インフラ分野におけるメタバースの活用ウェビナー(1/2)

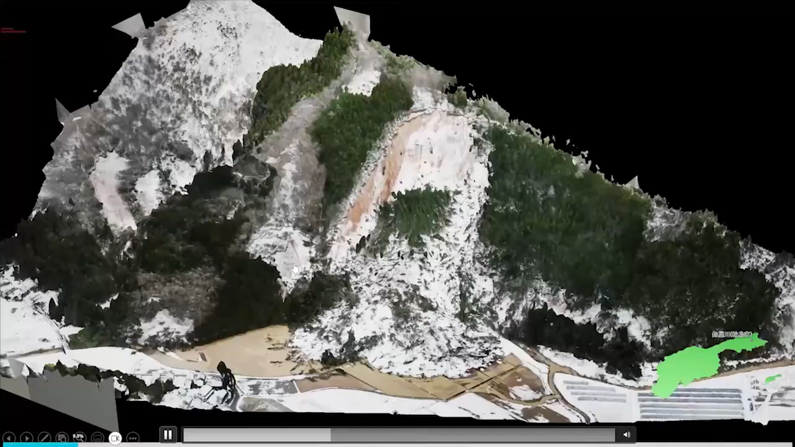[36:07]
さに目の前にあの模型があるかのようにですねあの見る
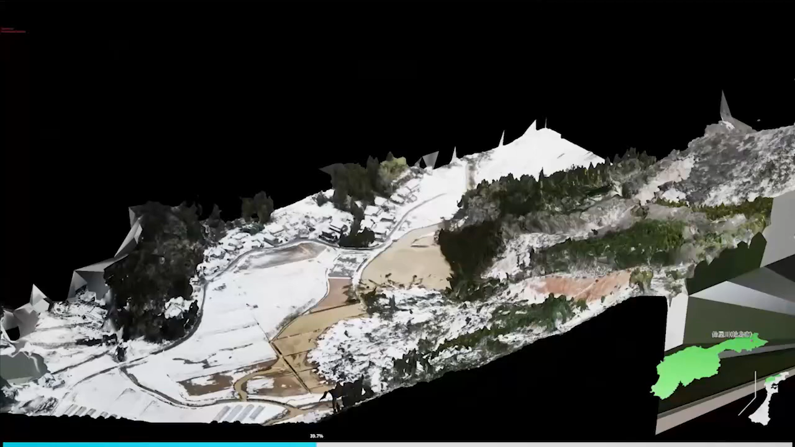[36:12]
ことが可能となっているものでございますまたですね様々なあの
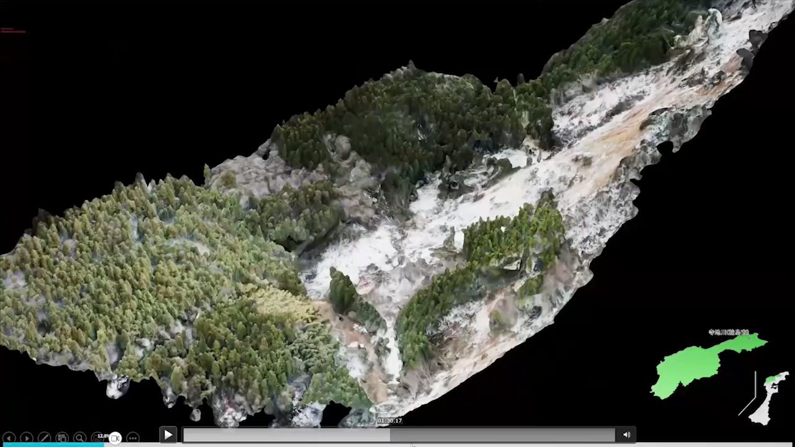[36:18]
大規模な被災地をですね立体映像化することによって現地に行かなくて
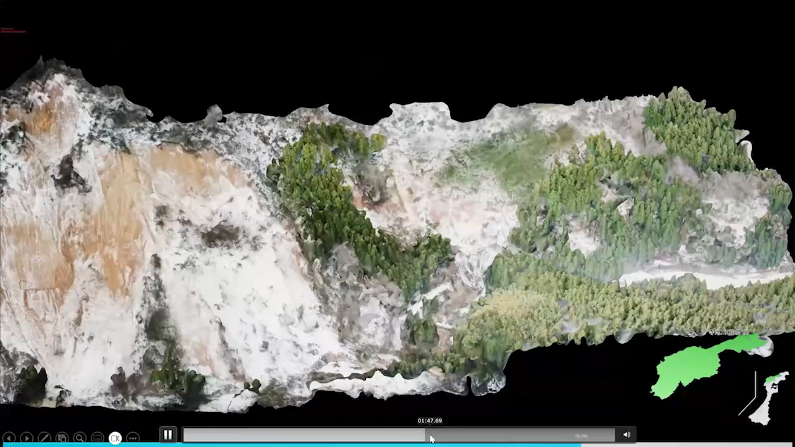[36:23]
も非常にあのよく現地が把握できるまたですね極めて高精度
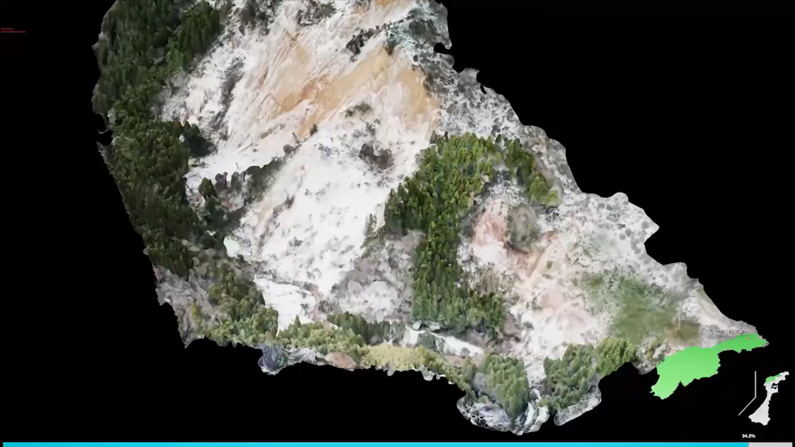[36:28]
な計測がですねこの3次元上でできるというものとなっております例えばこれですねあの
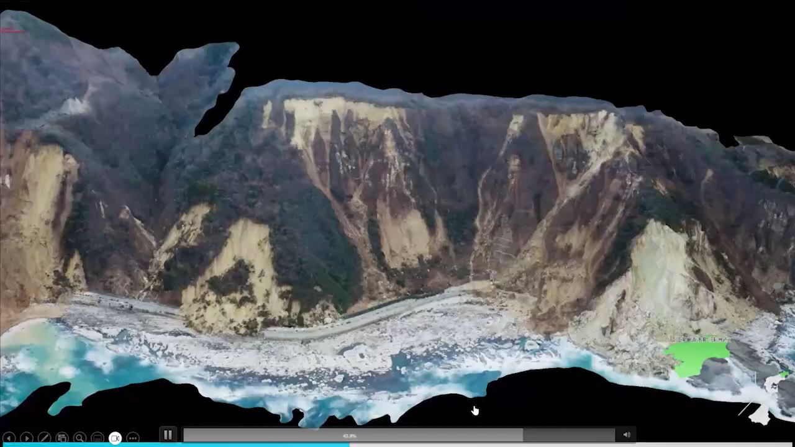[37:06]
おりますまたですねこのアンリアルエンジンを使うことによってですねこれがですねよくテレビ等
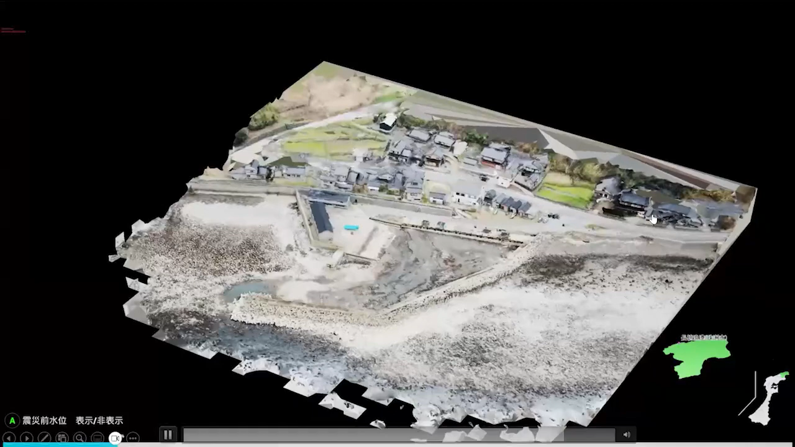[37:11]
であの出てくる4メーター程度流気した漁法でございますがアンリアルエンジンを使うことによってですねあの流気する前の水
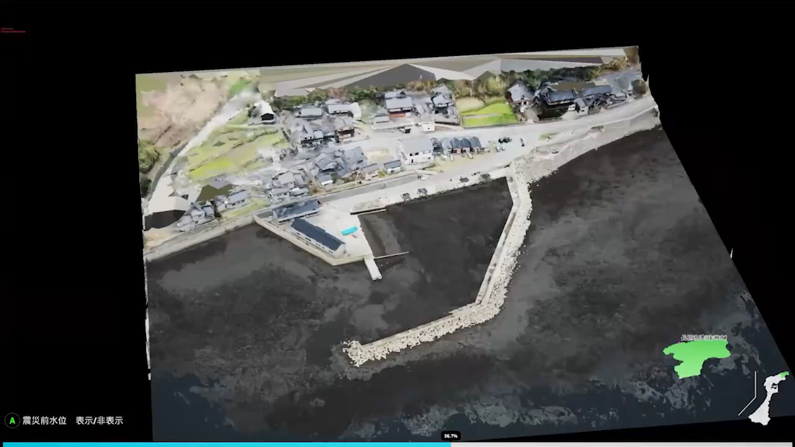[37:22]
面を再現したので非常にあの透明感がありまた水のですねあの水面
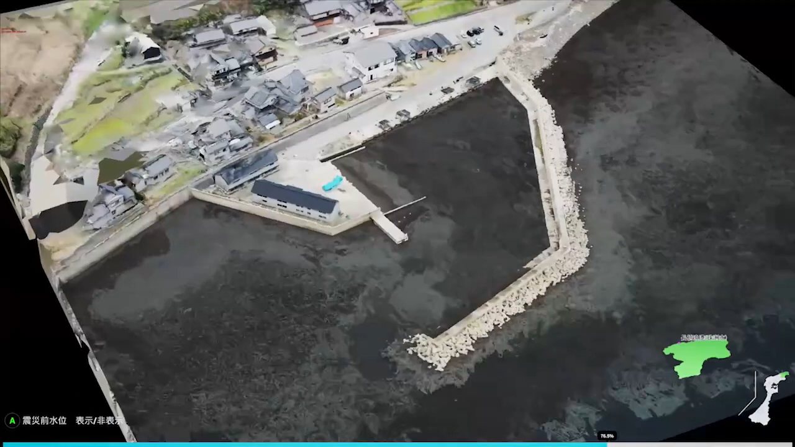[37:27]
の揺らぎ等も再現され非常にリアルに被災前とそして現在の流
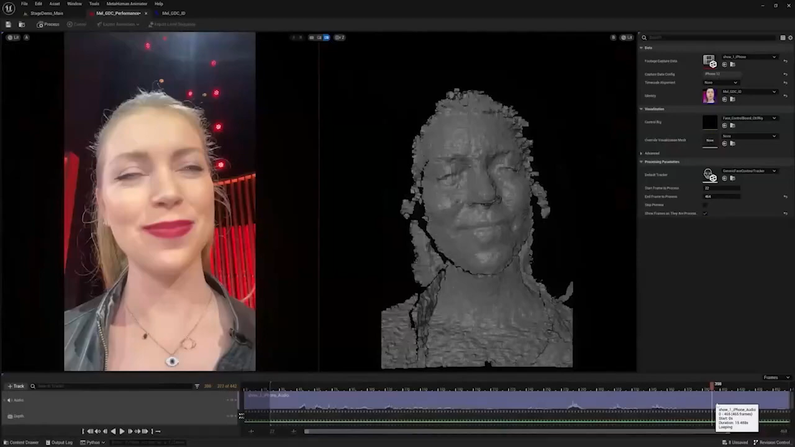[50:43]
今これはデモをしていたんですけれどもiPhoneですと奥行き情報も取れるようになっていますのでその奥行き情報も含めたデータを取り込んでですねアニュアルエンジンガーに取り込んで